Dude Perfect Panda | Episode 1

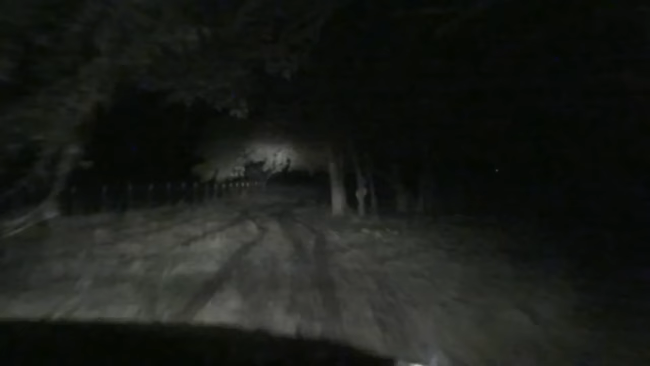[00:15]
Tree, tree, tree. Dude, oh my gosh. Bro, did y'all see that? Dude, turn around.
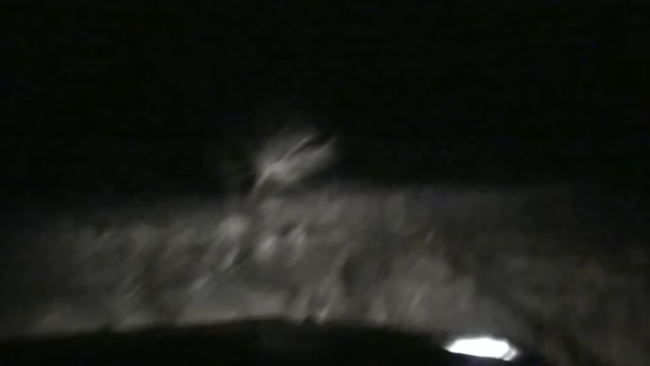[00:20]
Seriously, turn around. I just saw a panda. Hey guys, Cody saw a panda. Let's turn around. Dude, he's right there. There's a freaking panda standing by that tree, bro. I see no panda.
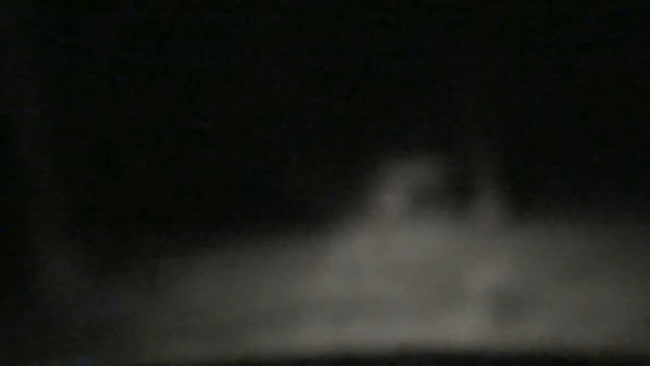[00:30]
Dude, I'm, dude. Cody, we're in Texas. Dude, I promise you. It was a raccoon.